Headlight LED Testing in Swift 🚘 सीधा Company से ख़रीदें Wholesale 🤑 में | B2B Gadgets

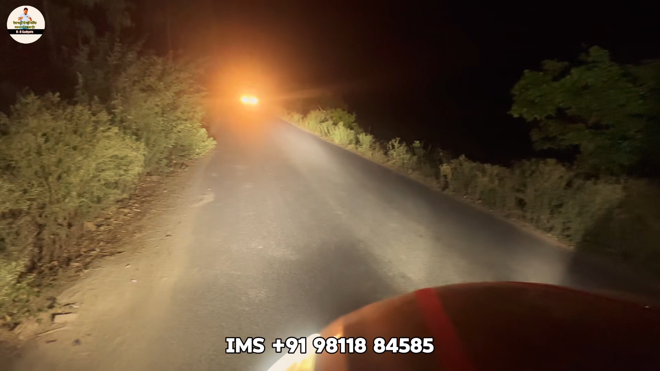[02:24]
अगर आप brightness देखेंगे तो इसकी अभी भी बहुत ज़ादा है, ये है light का response, आपके सामने, broad है काफी light, no doubt, response काफी जबरदस्त ह
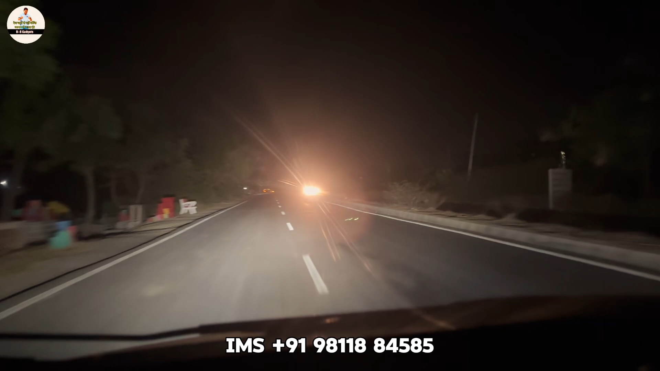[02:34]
आपके सामने light का response, ये देखिए, आप brightness का अंदाजा लगा सकते हैं, बहुत ही जबरदस्त brightness है,